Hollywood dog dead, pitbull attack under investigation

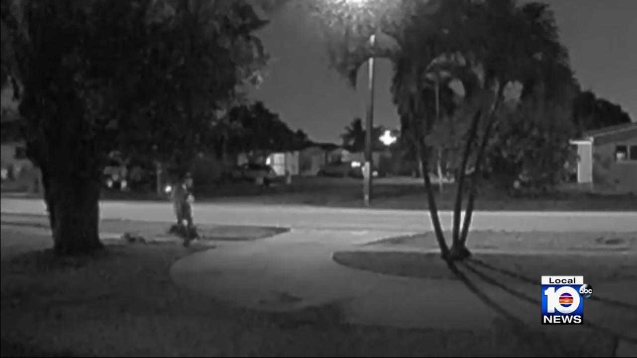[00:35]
Seemingly out of nowhere, a pit bull pounces on a much smaller dog being walked by its owner. Jessica Reeder falls to the ground, unable to separate the animals.